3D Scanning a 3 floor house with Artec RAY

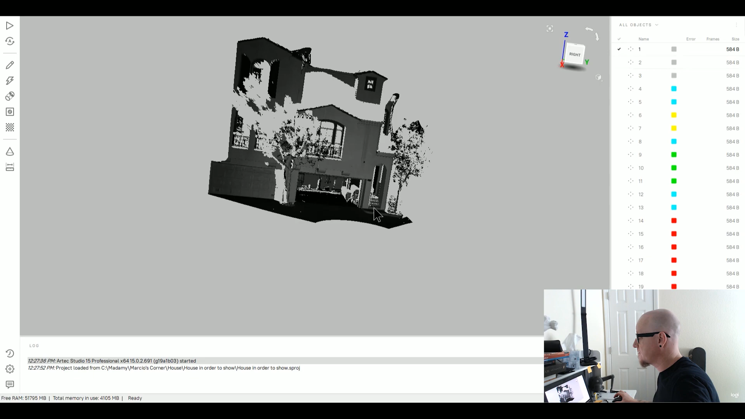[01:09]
I scan my house at this point and time and as you can see it's a really big file with ray,
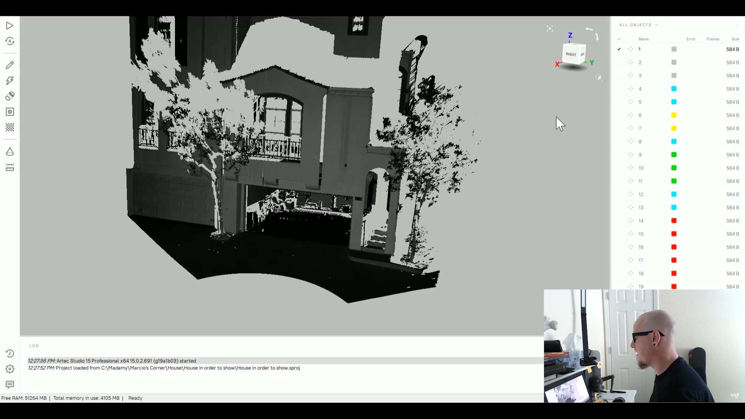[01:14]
110 meters of distance and this
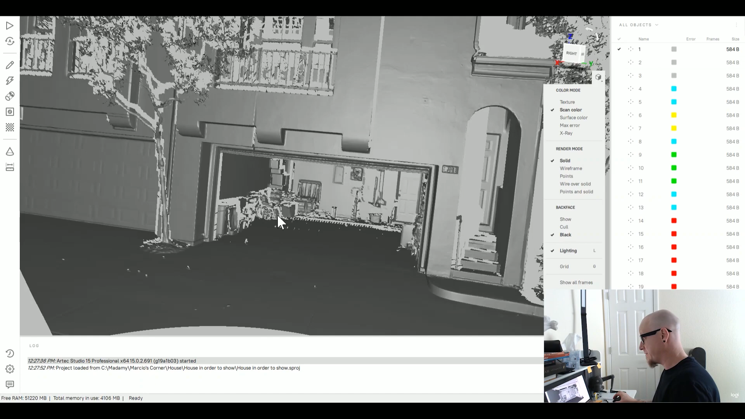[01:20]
is the garage and the front and here's the way that you can see a little bit how the software works. You have many ways of looking for the file,
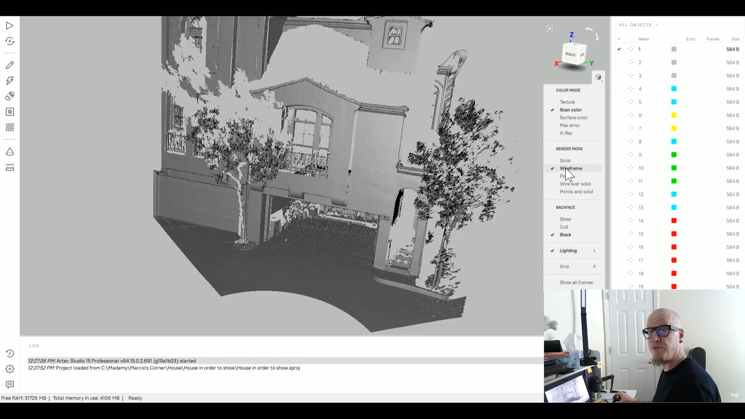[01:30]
you have points, mesh, solid, a lot of really cool stuff and Artec just launched the 15 version of the software that have
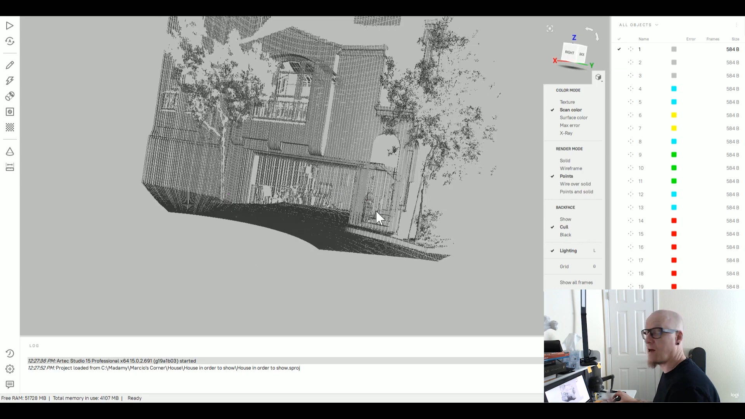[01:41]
a lot of improvements and surface things that will
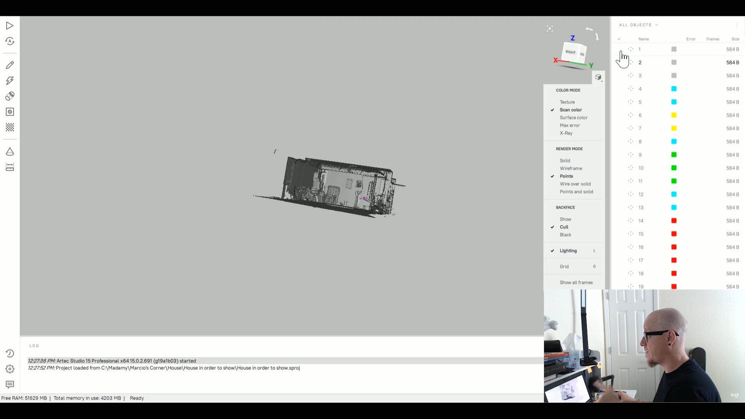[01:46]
help us on this case and probably this will be one video in the future, near future for you guys.
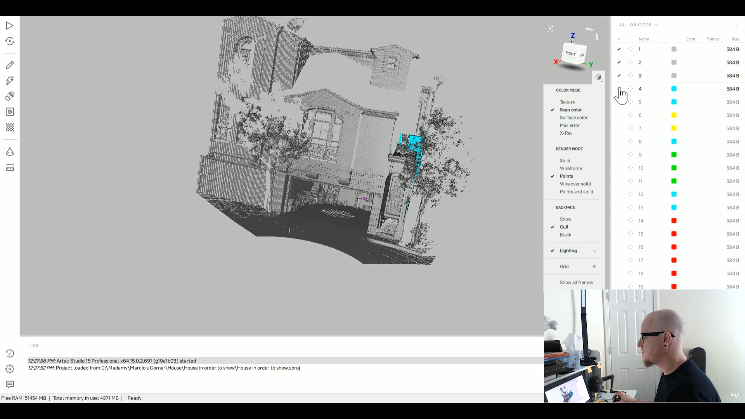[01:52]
As you can see here, I play a little bit with the colors.
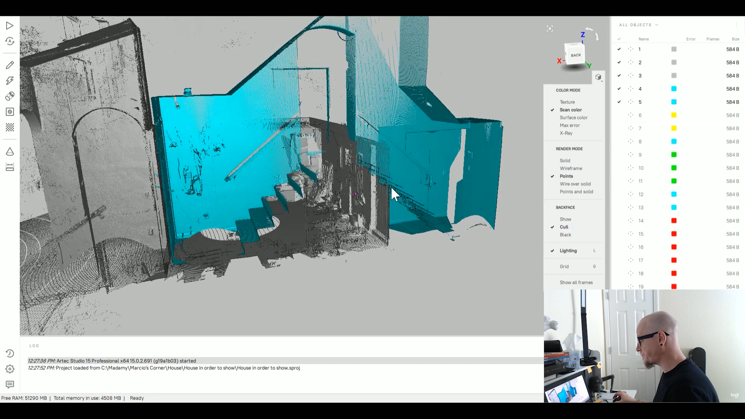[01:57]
The house has three floors and scanning in many, many, many different positions.
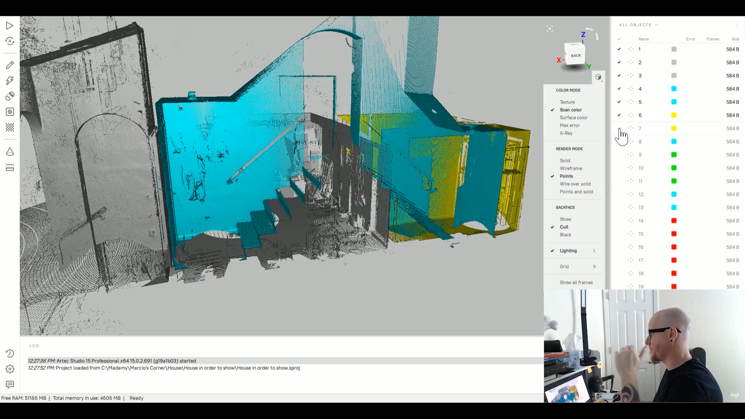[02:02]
I think that was 19 different positions.
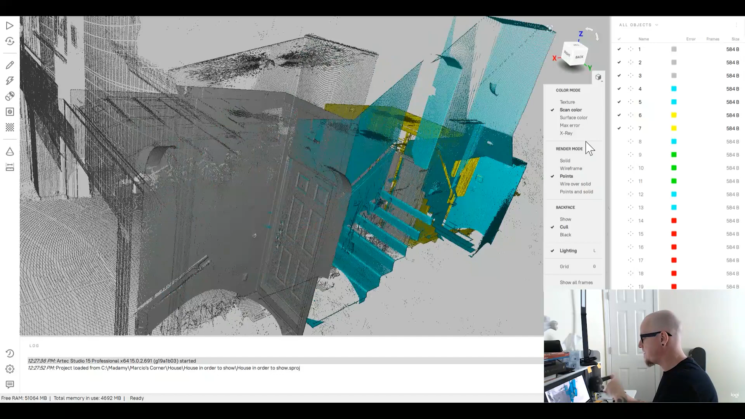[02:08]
In medium resolution and every room I have 80 mediums points. It's a lot of information but the software hands really, really good.
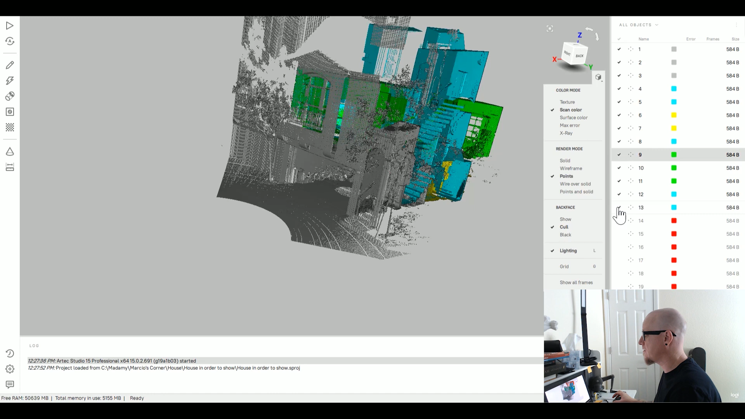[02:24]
I'm very, very impressed with the software. Okay, here we have all these floors. As you can see I put in different colors just to show a little bit what we can do and here let me show now something really cool that helps a lot for
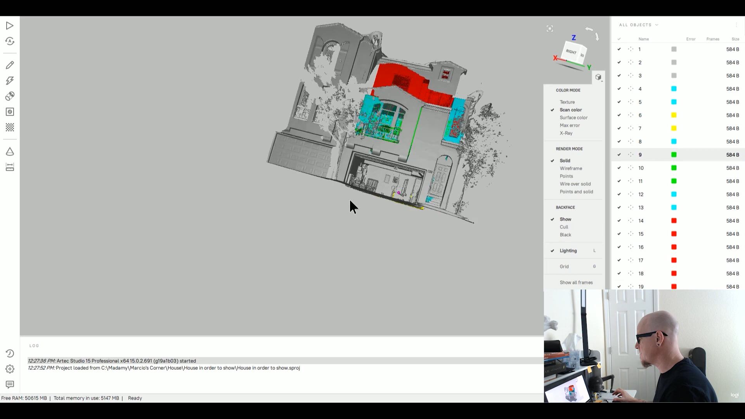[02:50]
big files and understand what we have because on rooms we have things inside of the rooms.
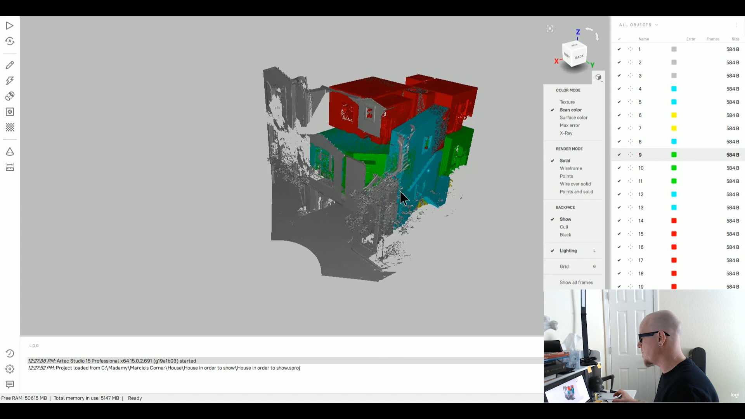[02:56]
And if you want to see better what we have, we have the x-ray mode and as you can see here,
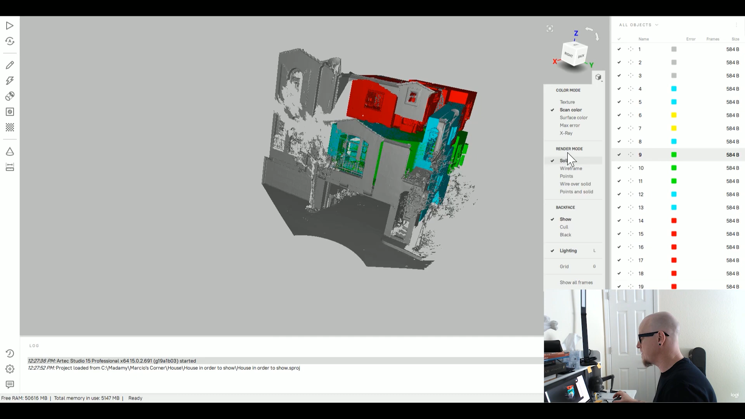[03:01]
now I can understand better what
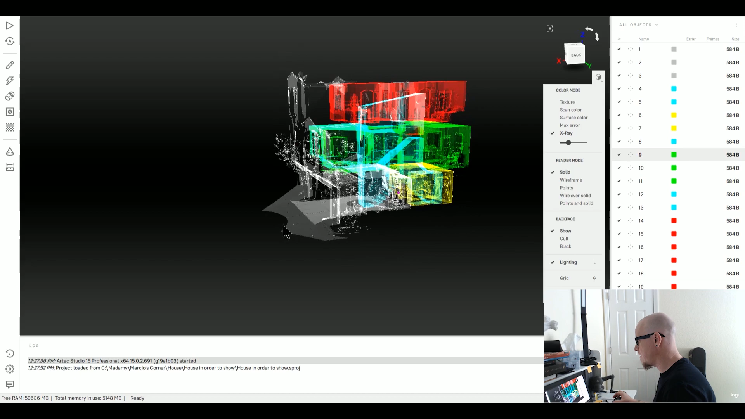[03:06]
I have inside the rooms and all the points.
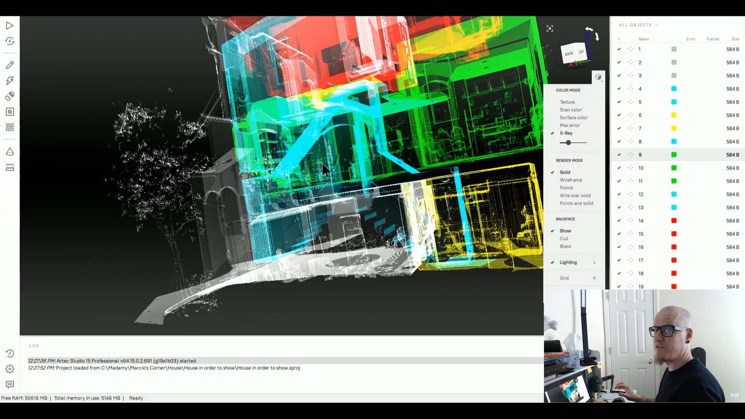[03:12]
I didn't use targets in this case. I'm just using alignment by geometry.
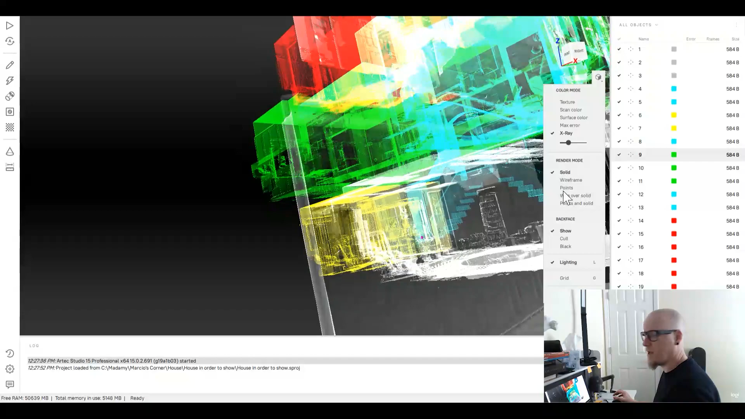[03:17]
I have so many different geometry. Software works so amazing.
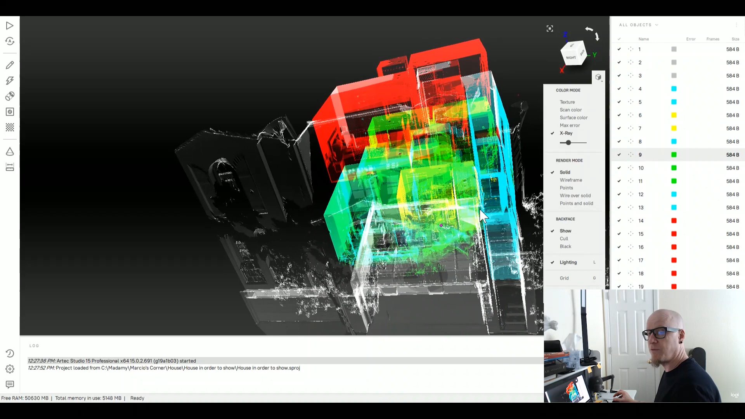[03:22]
I'm really impressed with the work that Artec done on the software.
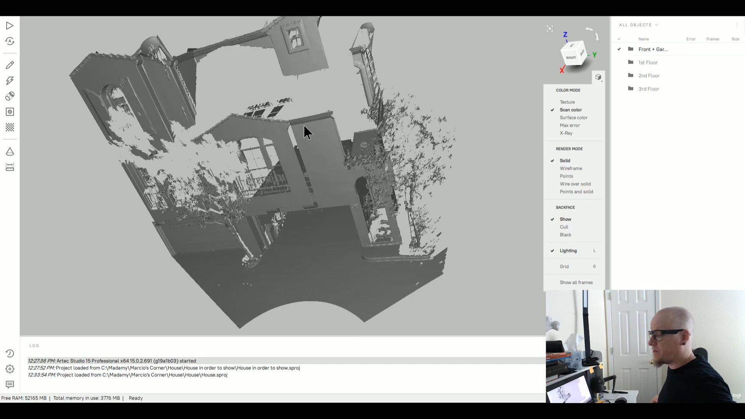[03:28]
Something really cool on Artec 15, now we can create groups and put everything in different groups.
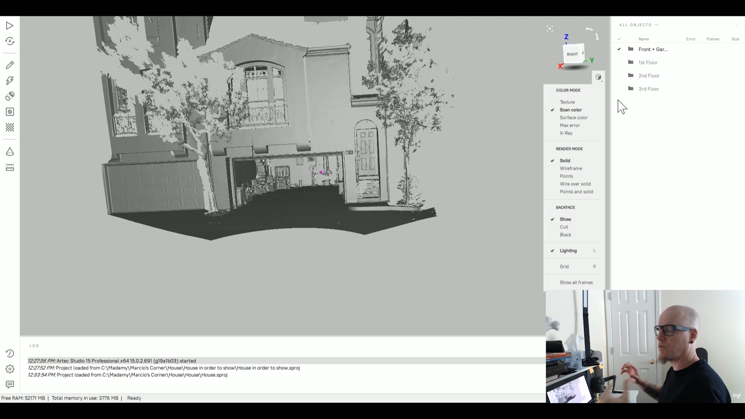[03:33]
Like I create one group for garage and front and you can hide everything or show everything. And after I choose like one for the first floor,
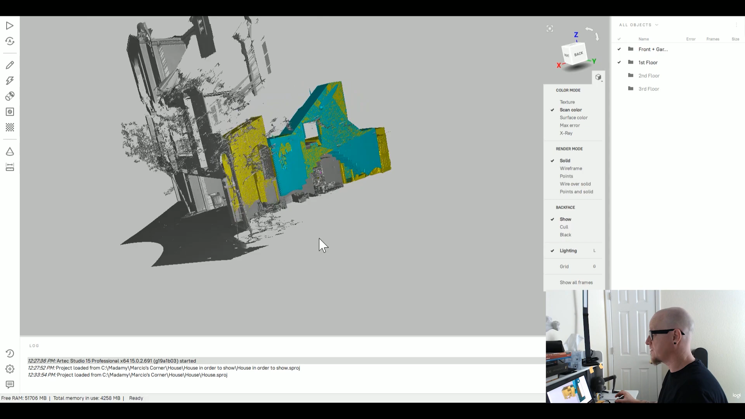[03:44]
here is my office, my home office, my mess.
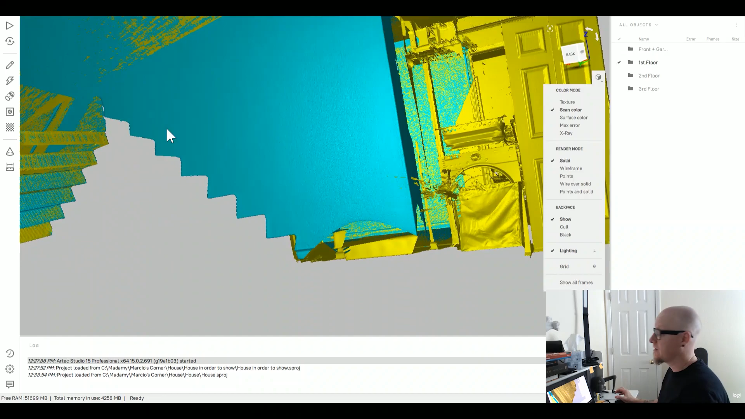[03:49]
And in the x-ray mode, you can see everything that I have inside.
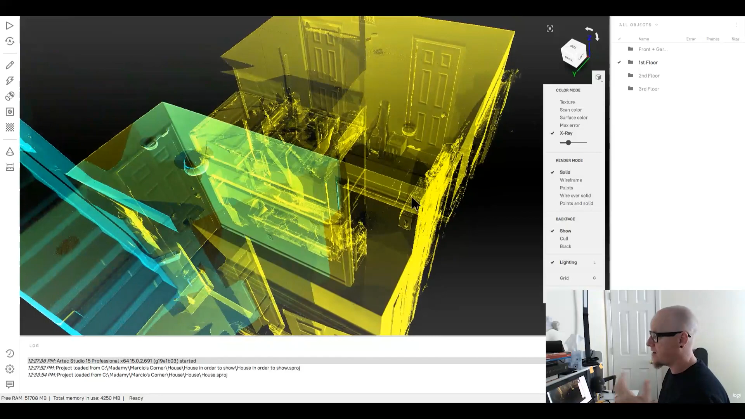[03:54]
My guitars, the Artec scanners, Eva, Space Spider and Leo.
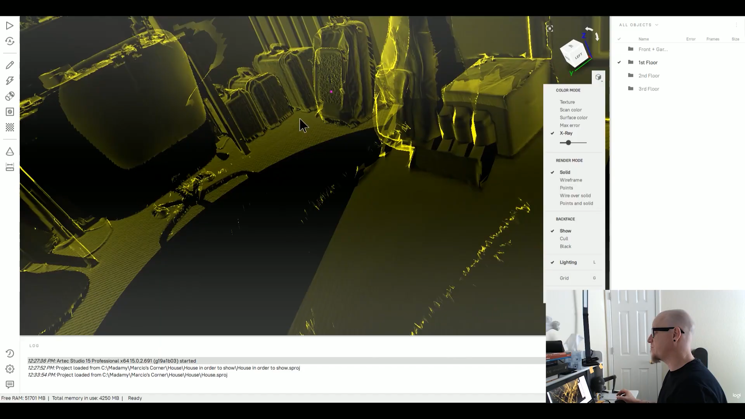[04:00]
Also, Adiano and all my stuff you can see. And the x-ray mode is really helpful
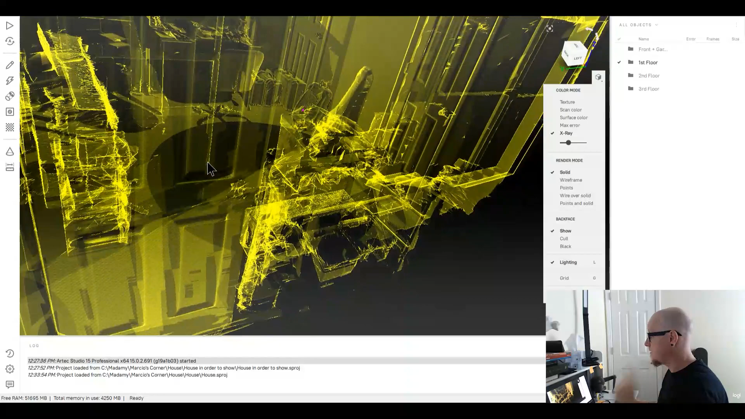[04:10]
for these big files.
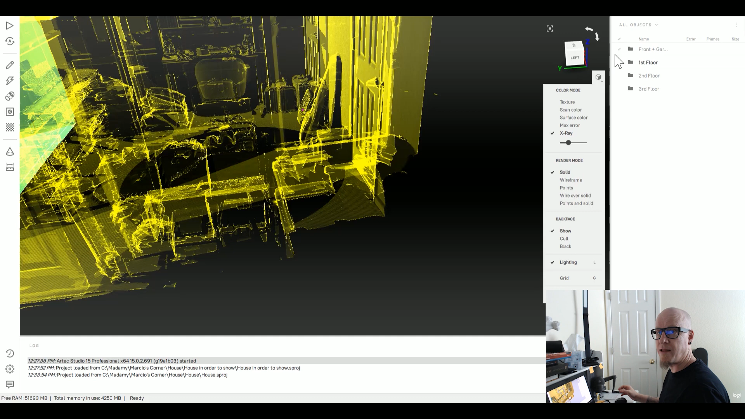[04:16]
Not only for spaces by the Aniva but make much more sense using gray. It's pretty amazing.
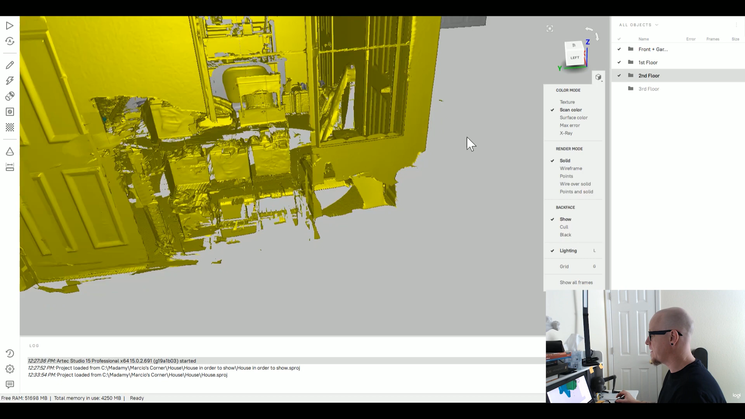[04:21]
And we can hide all the groups. I have one group for the front, one group for the first floor, second floor, third floor.